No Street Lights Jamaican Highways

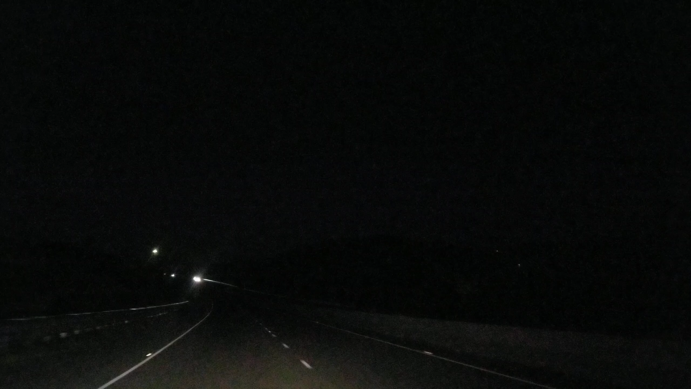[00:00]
Hi guys, welcome back to the channel. Tonight we're driving on Highway 2000, the north-south leg. That's a highway that goes from Ocho Rios to Kingston. And I just want to point something out. You notice there are no street lights. A subscriber had asked about lights on the highway.